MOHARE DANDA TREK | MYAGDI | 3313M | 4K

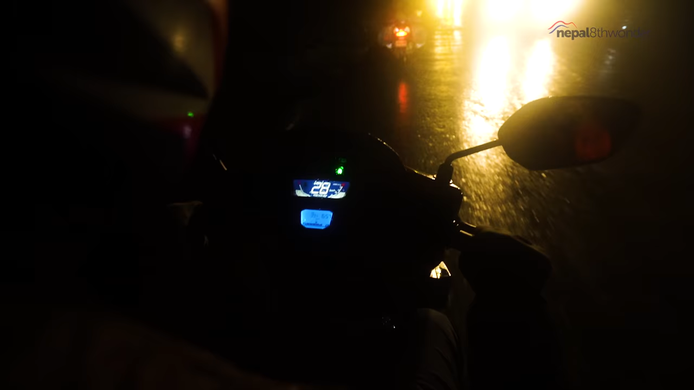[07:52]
धुलो बाटोलाई पानीले छनै हिलो बनाएको रहेछ।
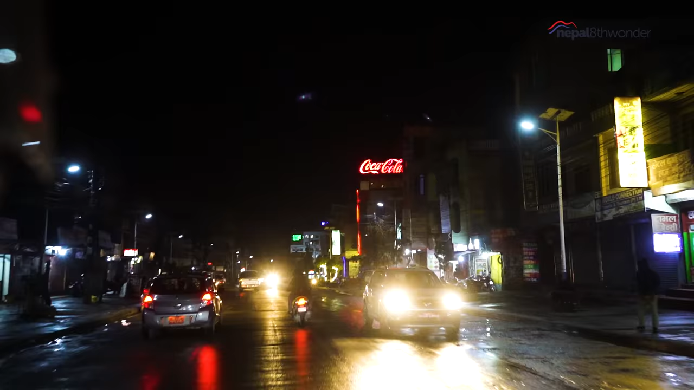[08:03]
गाडीहरूका आँखे खाने लाइट अनि अँध्यारोमा नदेखिने खाल्टाखुल्टीले यात्रालाई झन अप्ठ्यारो बनाइदिएका थिए।